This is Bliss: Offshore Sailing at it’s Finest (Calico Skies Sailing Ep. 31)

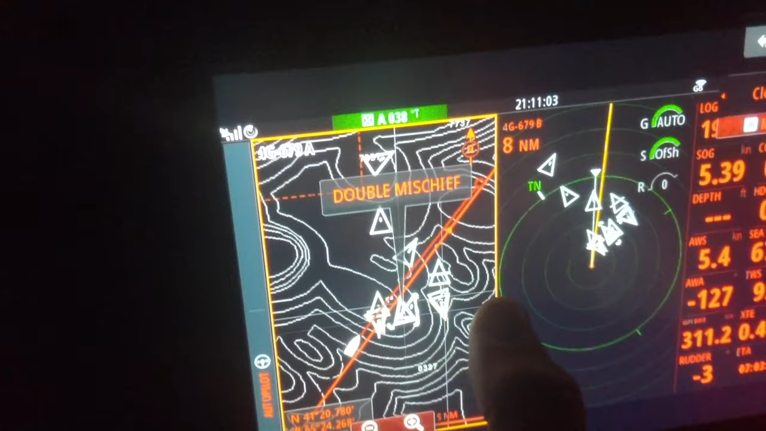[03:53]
They're not answering on the radio. I'm not sure if they're strung together, the fishing buoys, or if they're just dropping one pot.
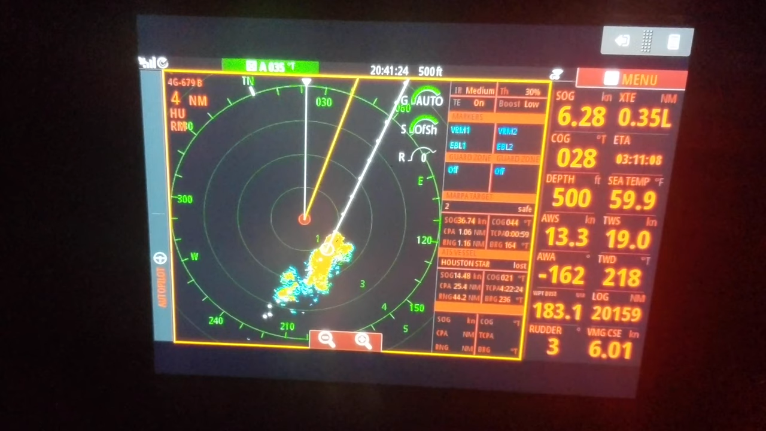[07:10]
I have the radar tracking it. That's what that white line is, and it looks like it's going to pass off to our starboard side. So maybe we won't even see the rain or wind.
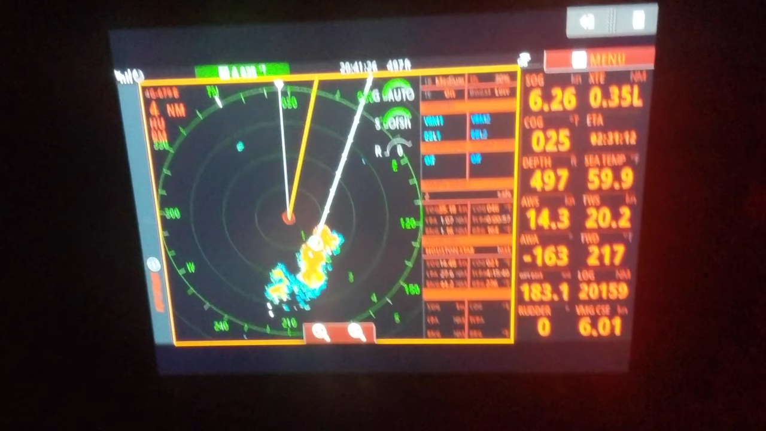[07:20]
But yeah, we're just kind of standing by in case we have to reduce sail here. It's moving at 50 knots, so it should be passing pretty quickly. Is it back on course? It is now, yeah.